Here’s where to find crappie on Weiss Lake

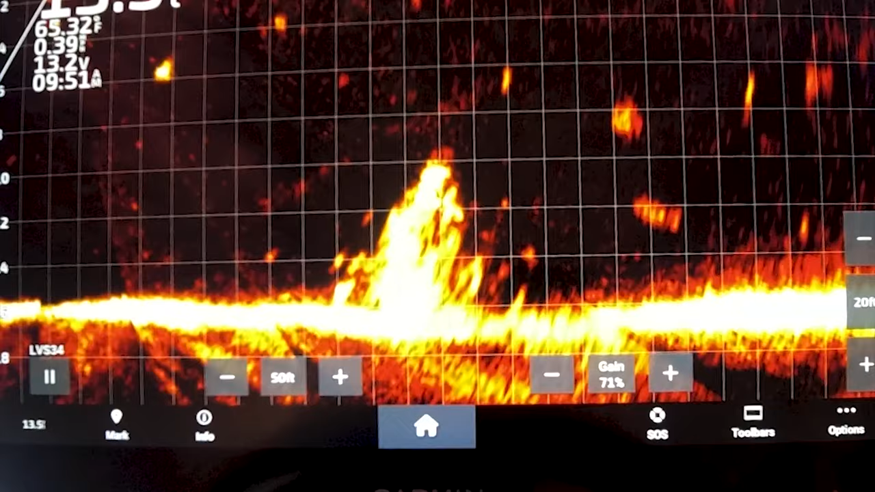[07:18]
On screen: water 65.32°F
That cold front, when them fish get way down in the bottom the way they are right now,
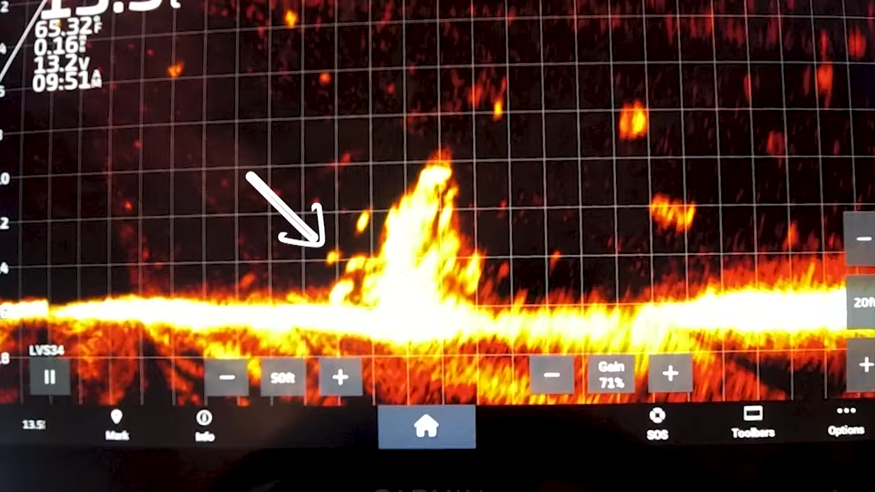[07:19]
On screen: water 65.32°F
you've got to get down in there with them. And that's why that I stock up on these jig heads.
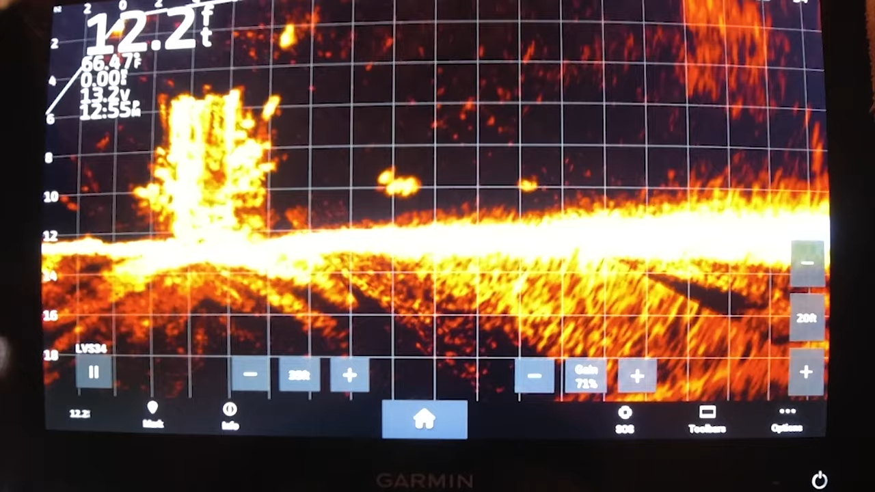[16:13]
On screen: depth 12.2 ft
Yeah. And I just kind of gave it just a little bit of a nudge. And when I got his attention, I started reeling it pretty fast up to the top, and he come up and choked it.